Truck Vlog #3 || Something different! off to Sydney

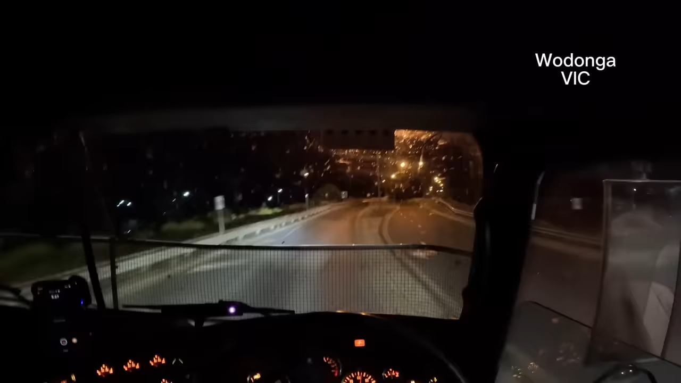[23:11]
this stuff this is the highway here that way goes north so we've got to go over the highway and through town and back out to go down south it only takes about five minutes
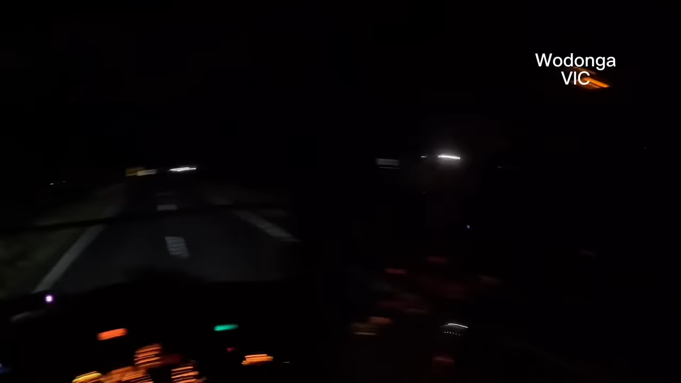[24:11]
i always put my indicators on early coming up here ah look at this clown